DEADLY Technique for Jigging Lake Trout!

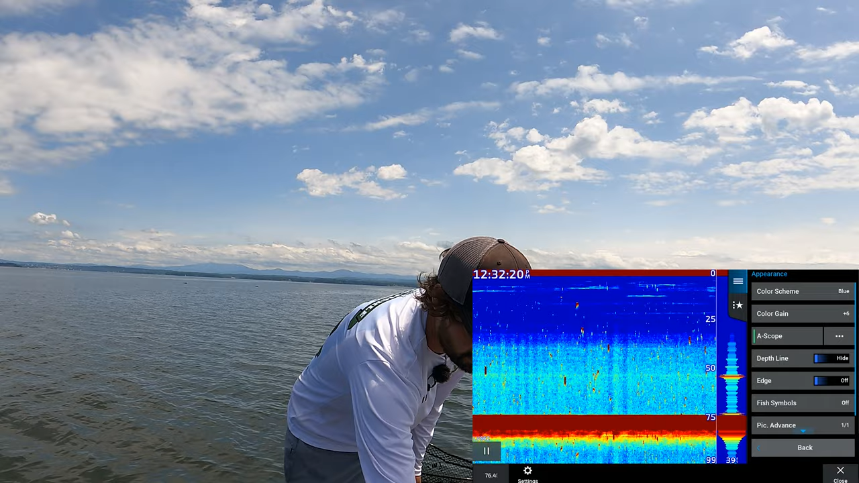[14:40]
Appearance, and then we want our A scope, which you're seeing right here on the screen.
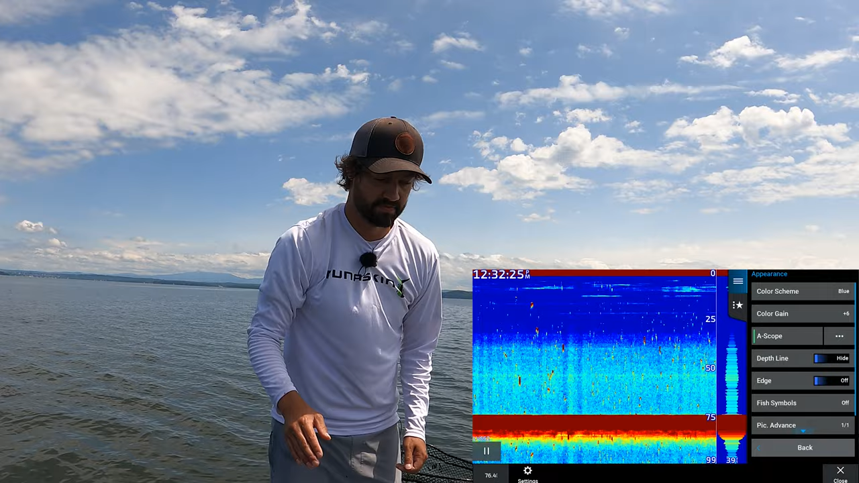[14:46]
That's kind of, they call the amplitude scope. That's even faster information. That's like it typewriting as fast as possible in that bottom right-hand corner.
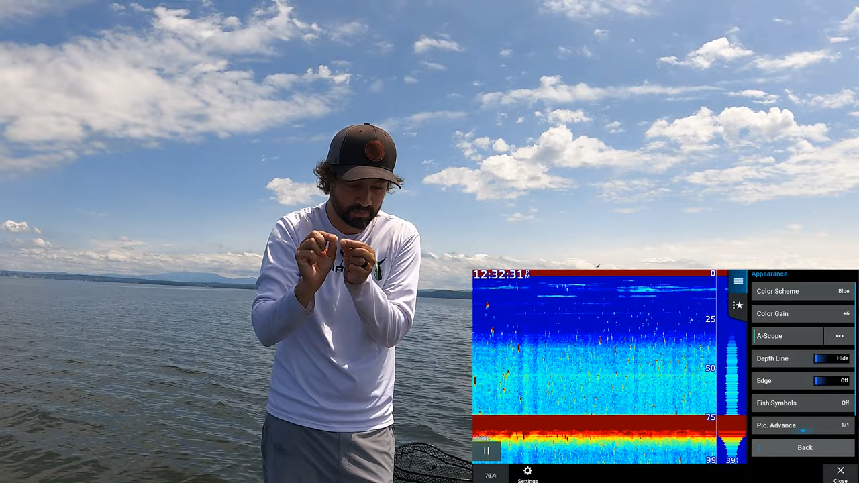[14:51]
And running it on this mode instead of a flasher mode like ice fishing, will give you more information on how that fish is reacting to your bait. So that's super crucial.
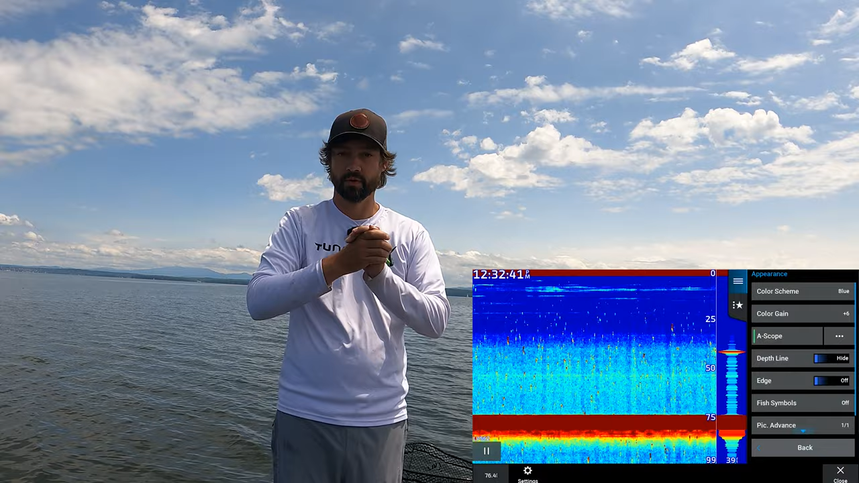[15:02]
So hope you guys learned something. 80 between 200, and you need to really mess with your gain and your color gain and your interference, depending if you have boats around you, which is not normally an issue with lake trout jigging, but sometimes it is. It all depends on your unit. And if you want to Google, how do I get my hummingbird dialed into deep water jigging, you'll find videos online on how to do that, or your Garmin or other units, but I can't really show you on this unit because it's not acting as a normal 2D transducer.